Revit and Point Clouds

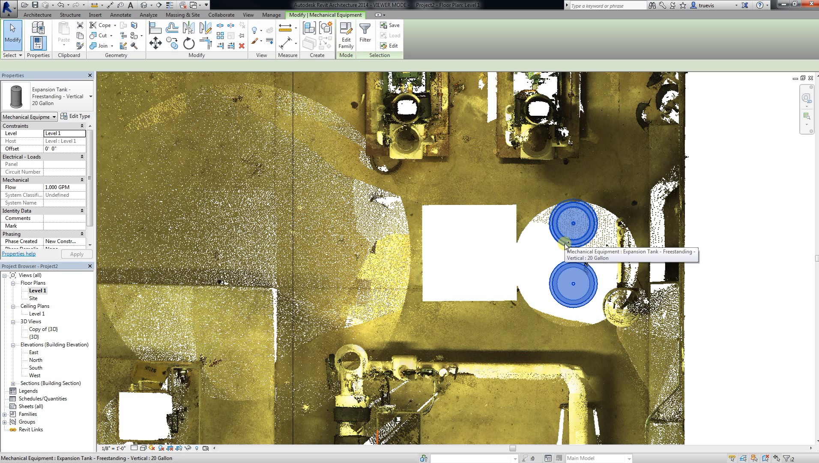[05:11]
And I will copy those. I am going to have 4 tanks where the old big tank was. Alright. And there is a
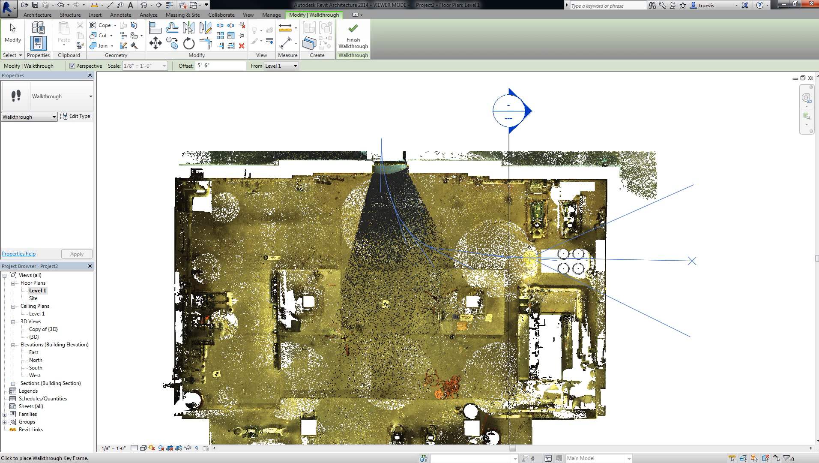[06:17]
Where we might go when we are putting the tanks in.
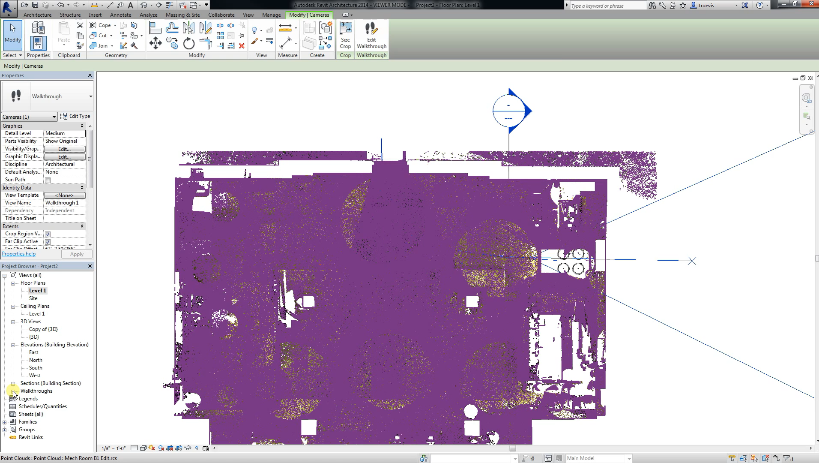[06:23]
And I can open up that walk through view.
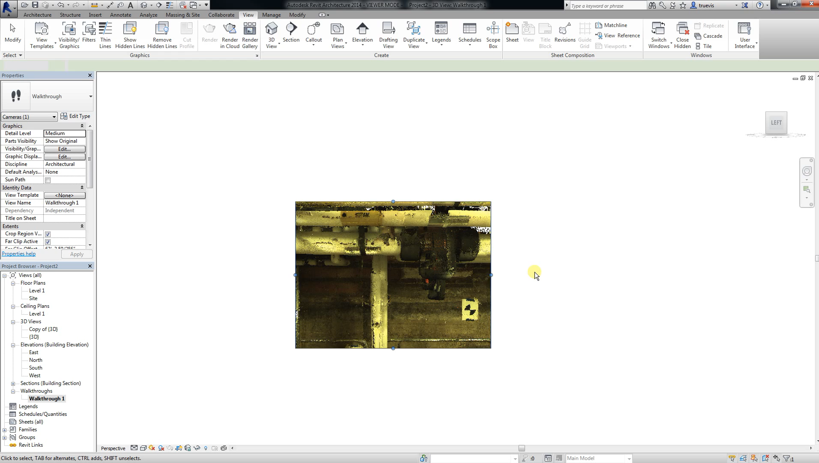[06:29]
And make it a little bit more wide angle.
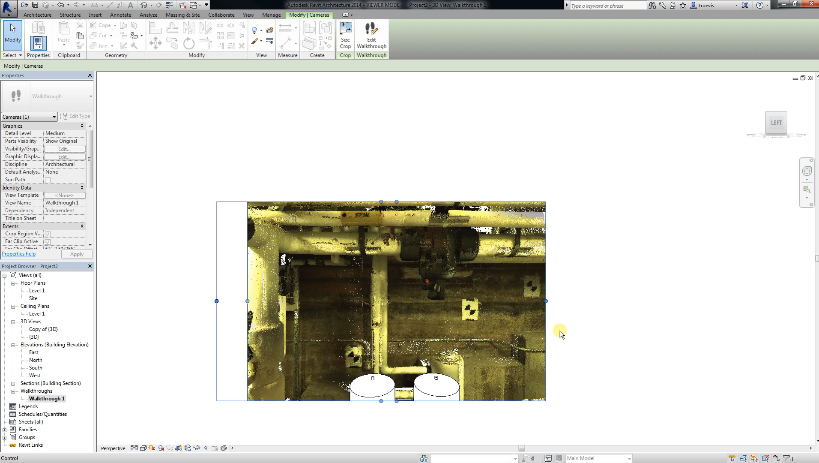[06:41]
Zoom to fit.
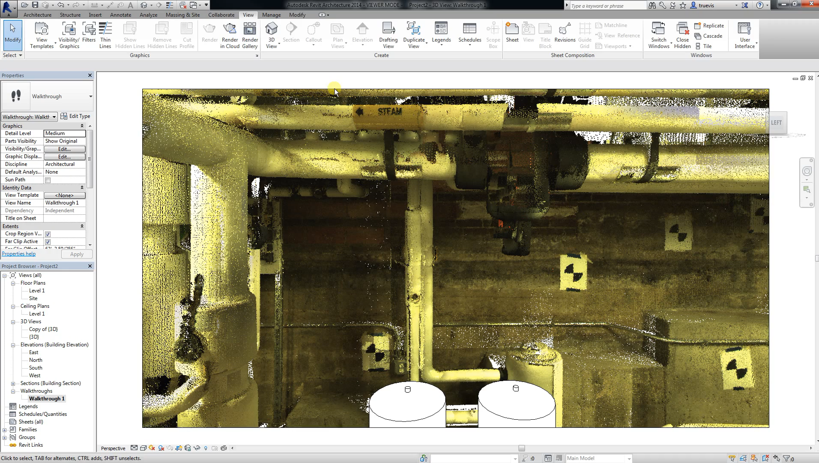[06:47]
And go edit walk through. And go edit walk through. I can go.
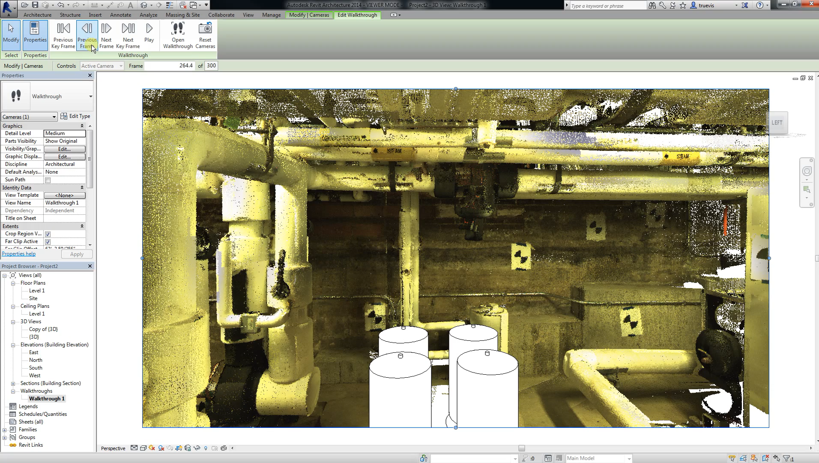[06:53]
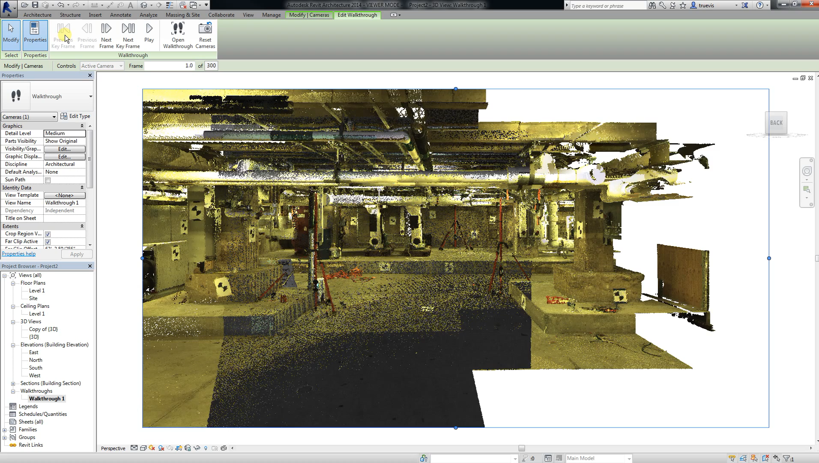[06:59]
All the way back. And I can even go and
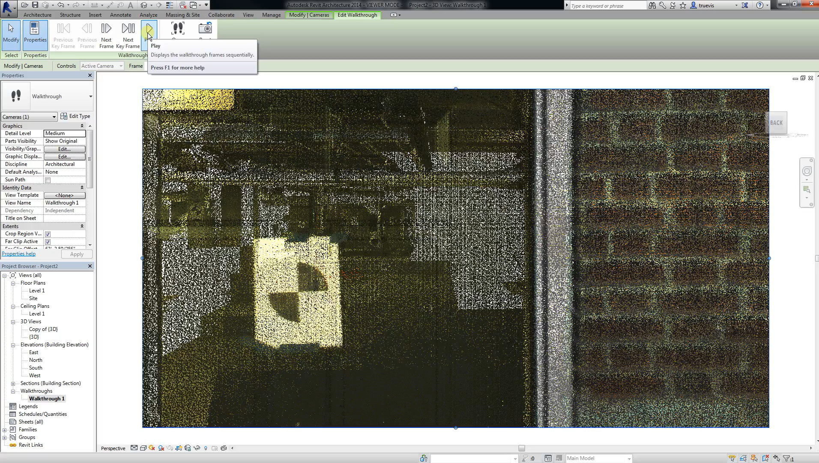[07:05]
play before I export such a walk through.
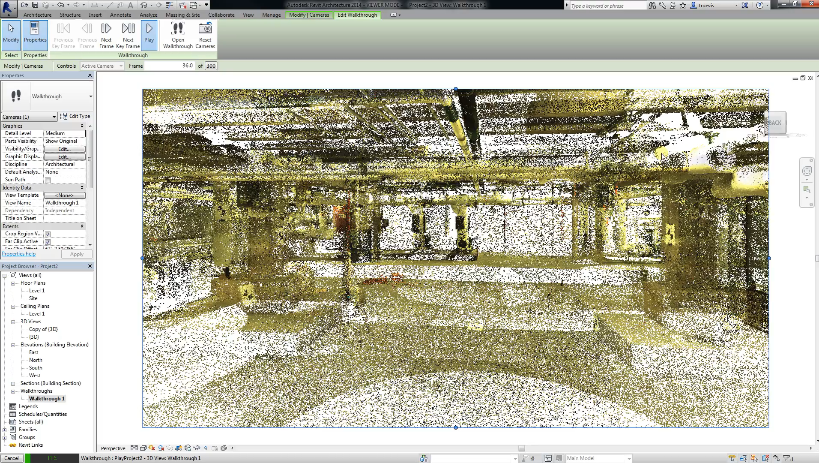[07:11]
Presumably if I export this to an AVI. The point clouds will come in a bit denser.
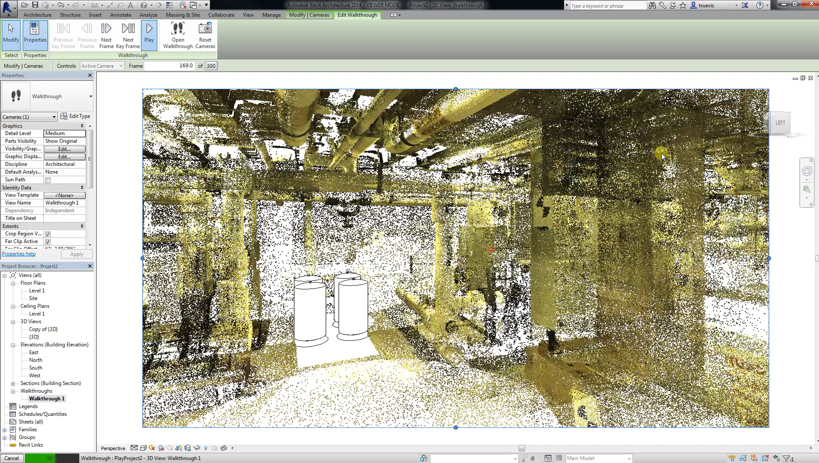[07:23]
This is just because it is moving really fast. On the screen.
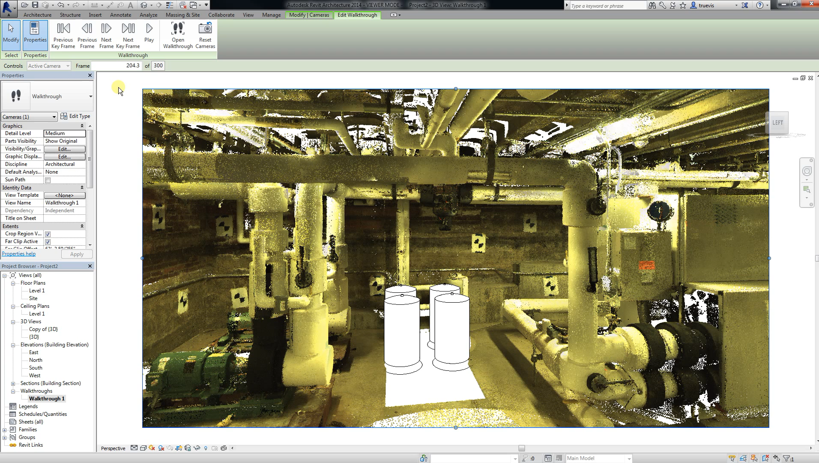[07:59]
What else can I do with the point cloud? Let me go back to my section box 3D view. I can look at it with some different aspects of the points. If I go to my visibility graphics override. I can change the color mode to say intensity.
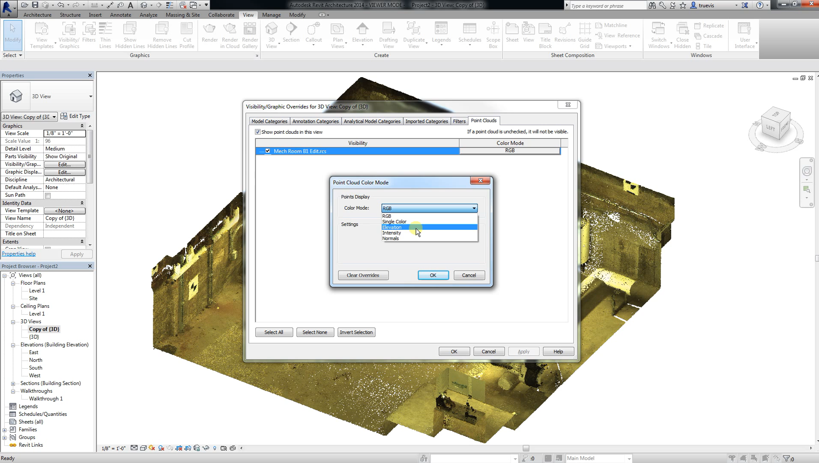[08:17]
Elevation. I can't change the color mode.